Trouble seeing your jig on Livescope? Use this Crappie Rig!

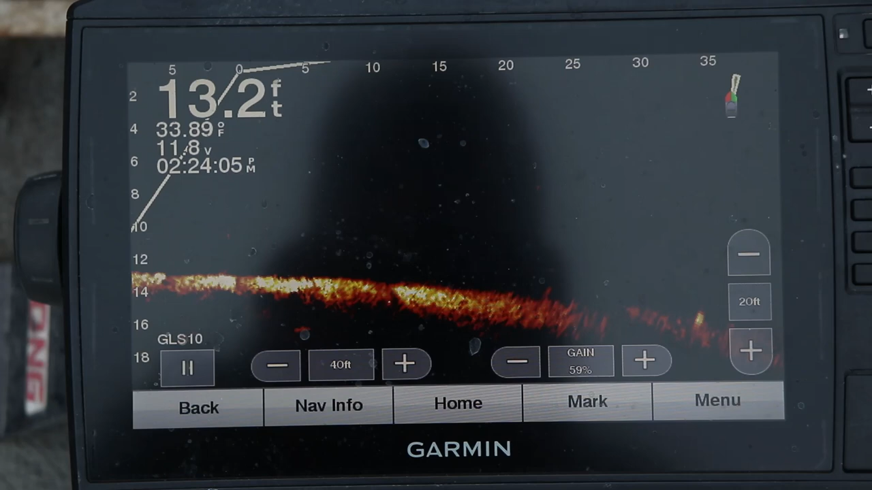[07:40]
On screen: depth 13.2 ft, water 33.89°F
And, too dark. And that screen looks a little dirty.
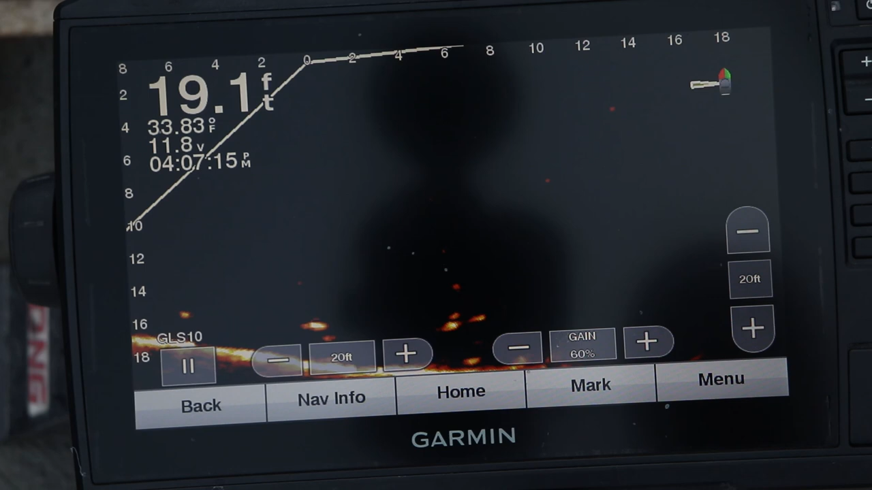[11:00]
On screen: depth 19.1 ft, water 33.83°F
Got his attention. Yep, there he is. There I did.